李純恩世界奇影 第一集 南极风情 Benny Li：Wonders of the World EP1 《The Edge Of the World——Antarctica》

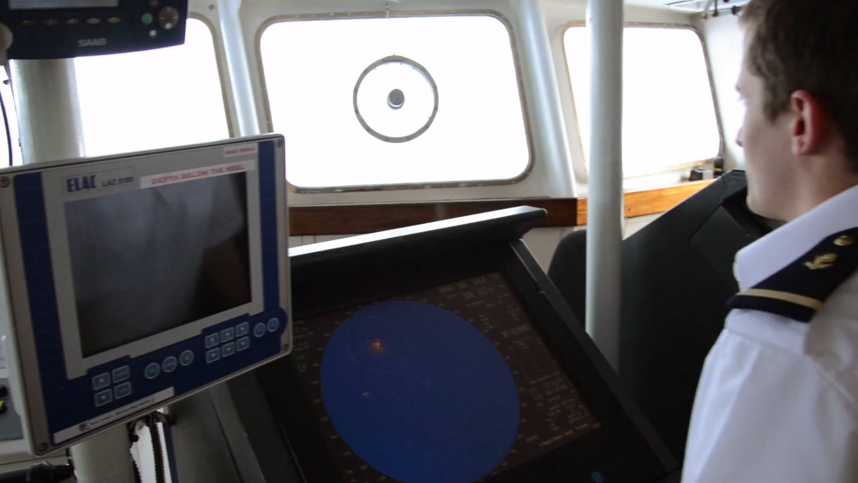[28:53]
那在这个驾驶舱里边呢，我们就看见有很多驾驶的仪器了，有那个自动的那个导航器啊，